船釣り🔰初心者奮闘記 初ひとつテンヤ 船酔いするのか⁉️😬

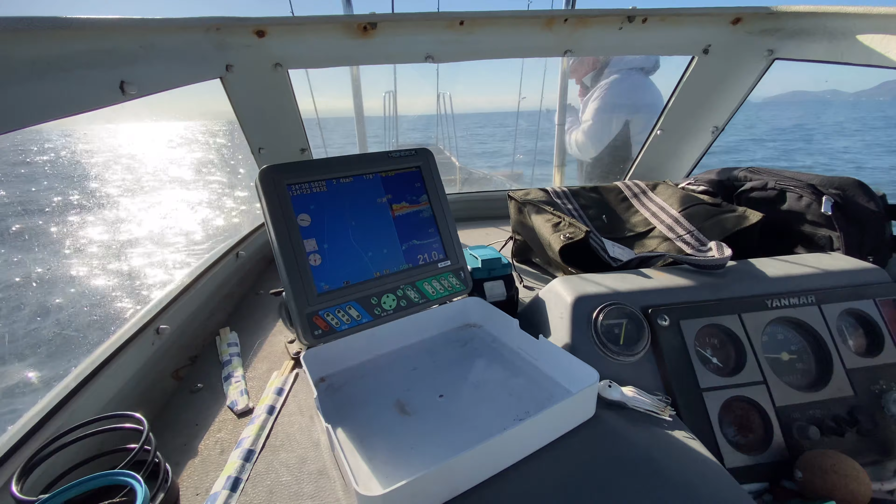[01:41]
あれ、上。いろいろ居るよ。ちょっと、そこ居るよ。ちょっと群れとるかな。はい、行きますよ。OK。あ、そうな。